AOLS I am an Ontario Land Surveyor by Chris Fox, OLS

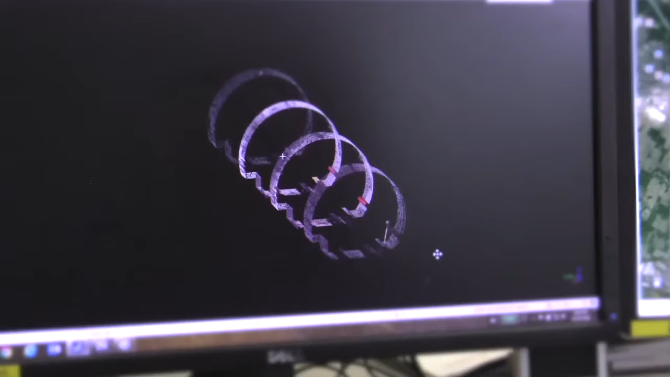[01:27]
After capturing data with a laser scanner, we can analyse it to ensure that the engineer's design fits perfectly with the existing infrastructure.